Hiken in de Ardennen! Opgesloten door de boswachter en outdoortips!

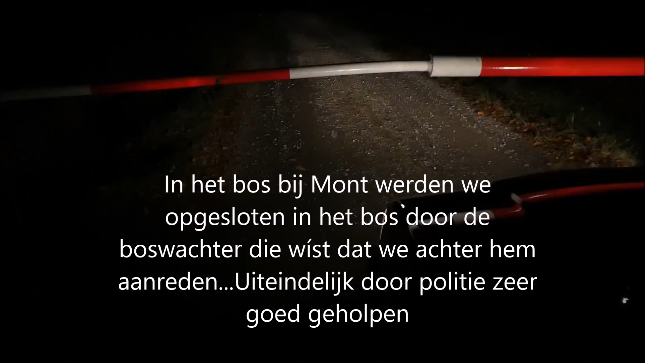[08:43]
Heel spannend avontuur, want we hadden een plek gevonden in het bospad. Het is hier echt pikkendonker.
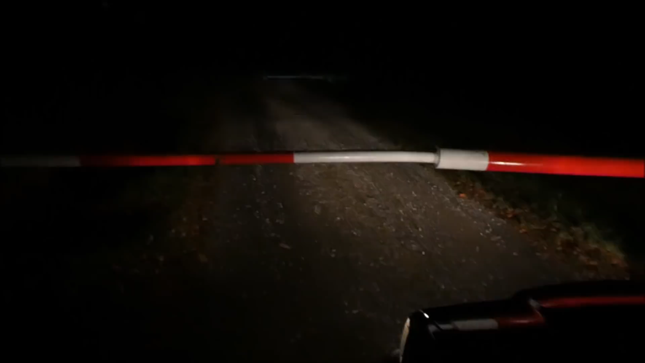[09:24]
En Alex en Max, die staan in de verte daar te wachten op de politie. Ik weet niet of dat te zien is. Daar staan ze.